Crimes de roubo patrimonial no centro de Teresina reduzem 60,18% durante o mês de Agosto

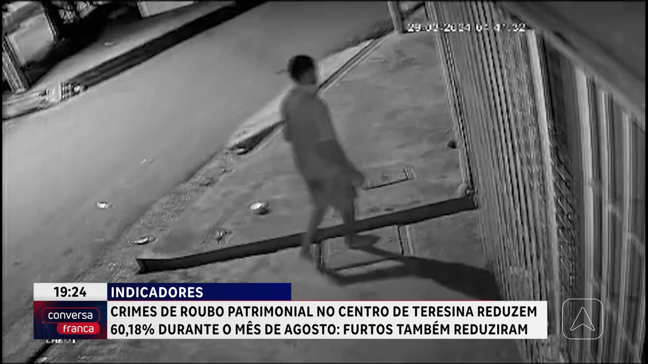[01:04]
o outro do lado de dentro do estabelecimento vai levando o que pode. E no final, com a ajuda de um veículo, levam os objetos do furto.